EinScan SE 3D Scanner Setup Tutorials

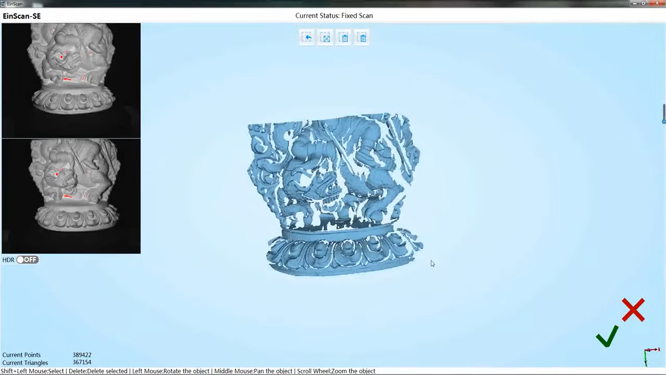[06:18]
Change the object to other direction to continue scan.
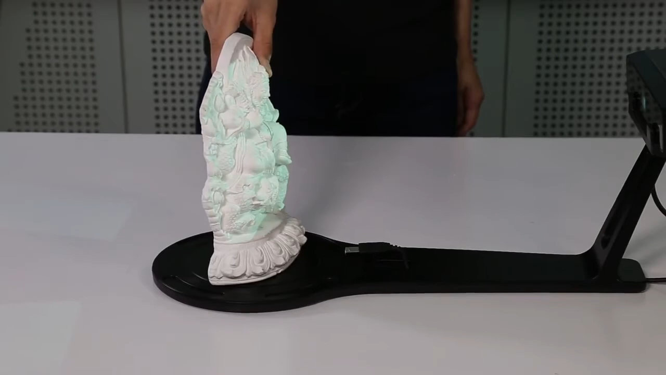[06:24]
At least one third of the common area shall be guaranteed for two scans.
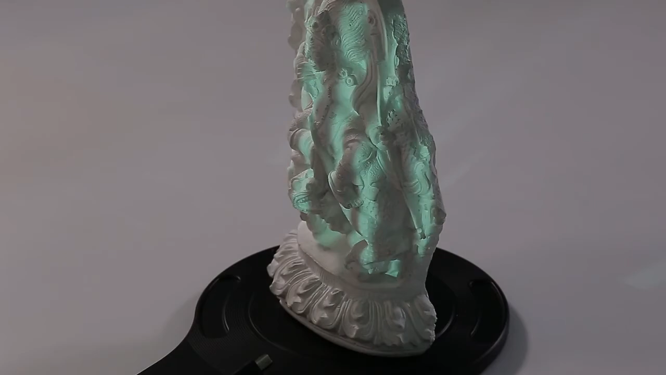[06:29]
The software will automatically align the two data.
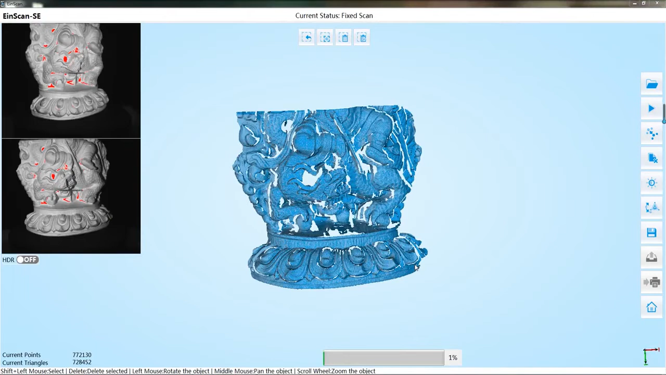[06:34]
If the automatic align fails, the manual align can be conducted. About the manual align process, please refer to the auto scan mode. After several scans, we can get the final result.